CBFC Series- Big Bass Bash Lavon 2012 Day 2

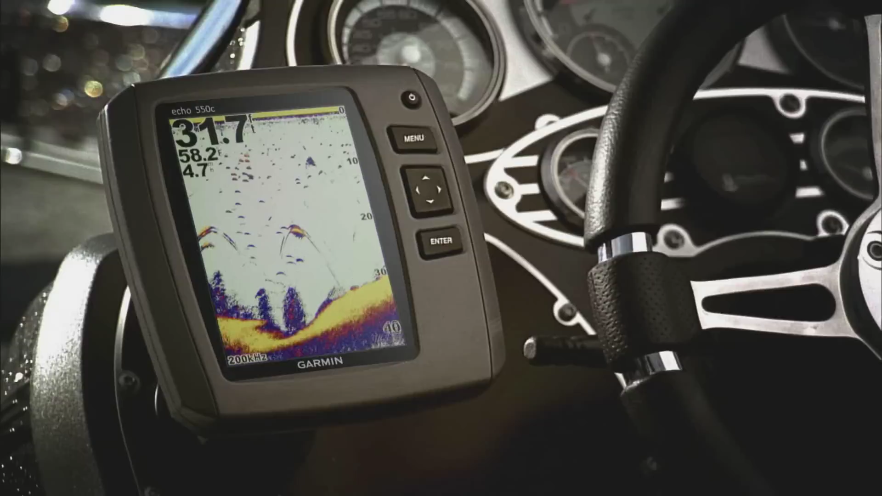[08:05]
screen clarity, and free transom and trolling motor mounting kit.